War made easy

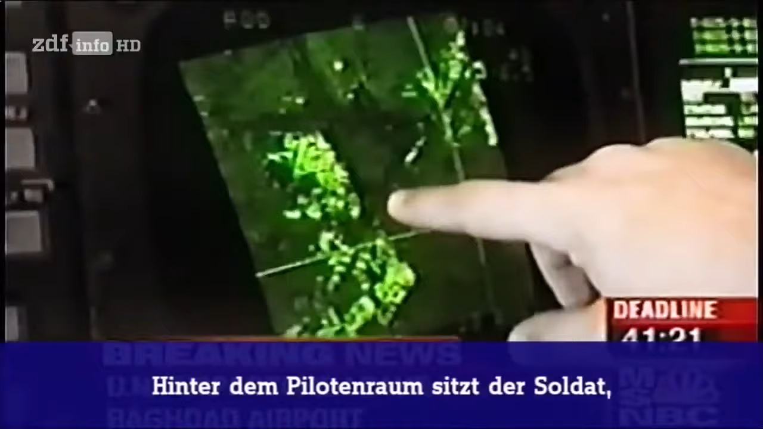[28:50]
Behind the flight deck, the weapons officer, who goes by the call sign Oasis, will never see the ground or the target, for that matter.
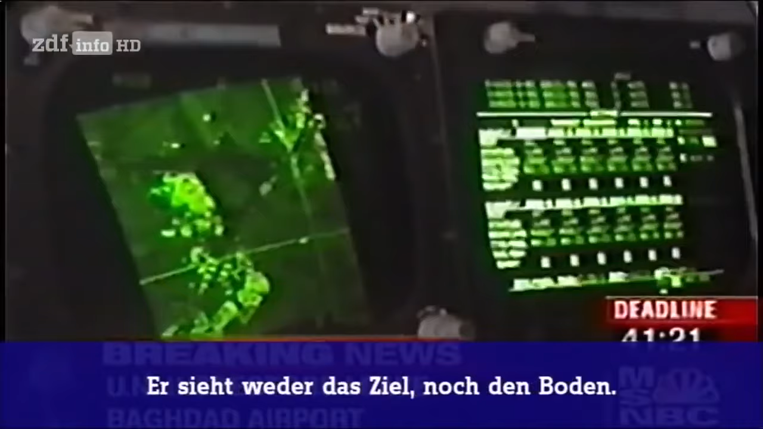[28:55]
The airfield is simply a fuzzy image on his radar.